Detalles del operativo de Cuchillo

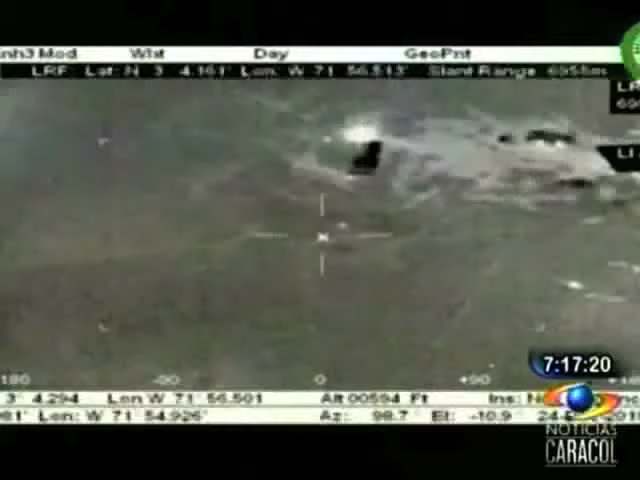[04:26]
fue también dado de baja uno de nuestros comandos jungla ya en tierra.
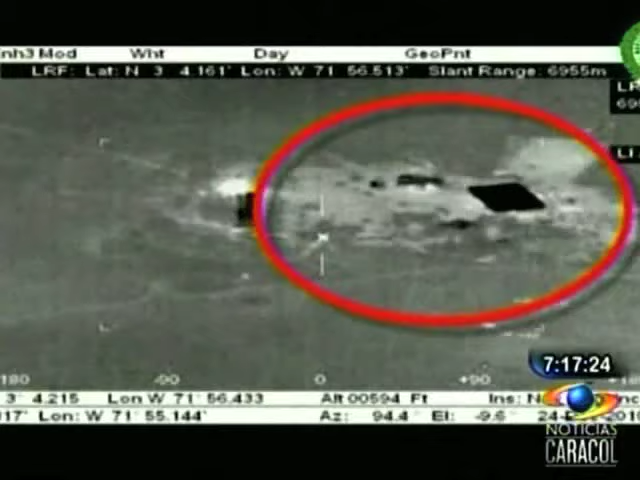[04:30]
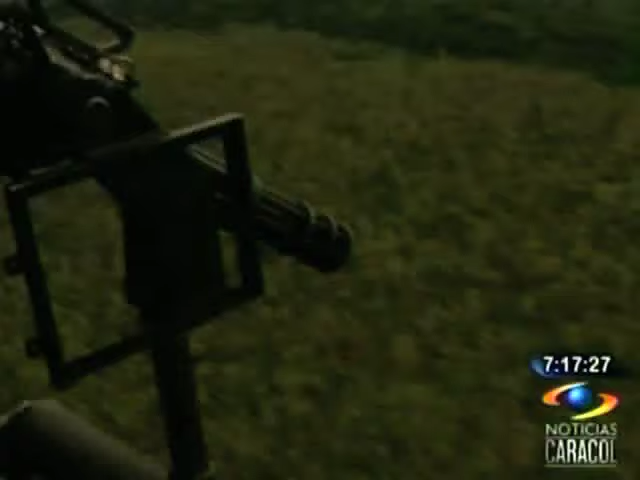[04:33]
Y esto, lógicamente, pasamos a una segunda fase porque alias Cuchillo, junto con dos sujetos más,
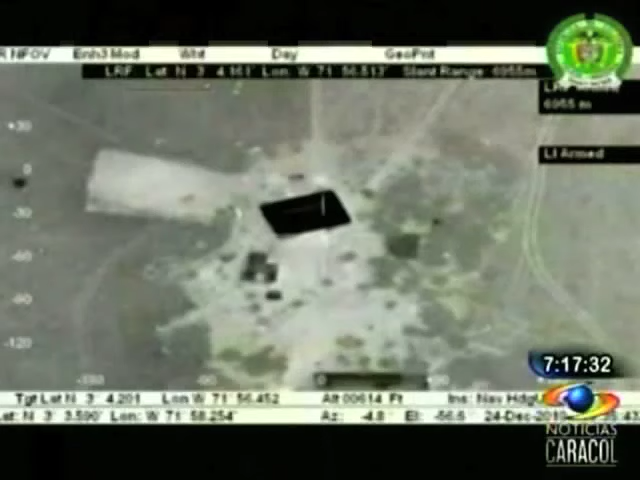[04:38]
entre ellos alias Vallejo y alias 38,
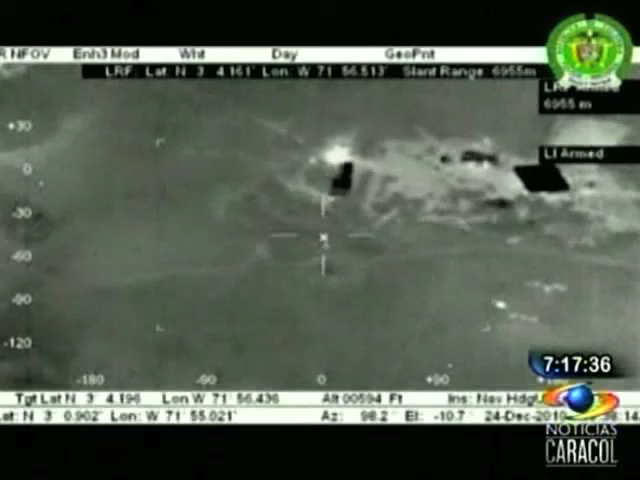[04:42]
al parecer fueron los que lo ayudaron a emprender la huida,